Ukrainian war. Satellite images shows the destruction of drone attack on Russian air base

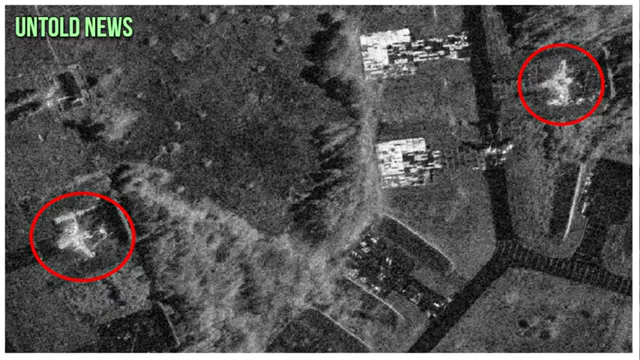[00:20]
Having analyzed the satellite images, aviation expert Anatoly Krapshensky has confirmed the damage to the aircraft.